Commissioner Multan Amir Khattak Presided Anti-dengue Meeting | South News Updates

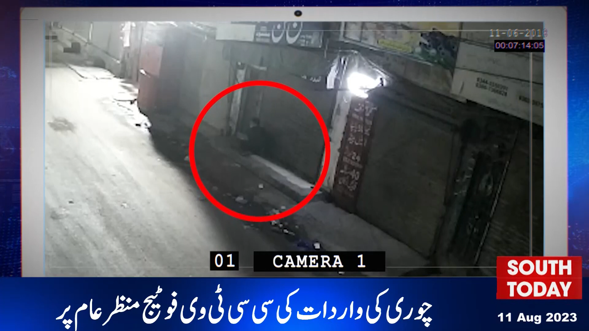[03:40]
چور دکان کے شٹر کا تالہ توڑ کر اندر داخل ہوا فوٹیج میں چور کو دکان کا تالہ توڑتے واسے طور پر دیکھا جا سکتا ہے چور پانچ لاکھ سے زائد نقدی اور کھاتا ریجسٹر اٹھا کر فرار ہو گیا تھانہ حرم گیٹ پولیس نے چوری کی وارداد پر کاروائی شروع کر دی ساؤت نیوز سے اب تک کے لیے اتنا ہی مزید اپ ڈیٹس کے لیے دیکھتے رہیں ساؤت ٹوڈے موسیقی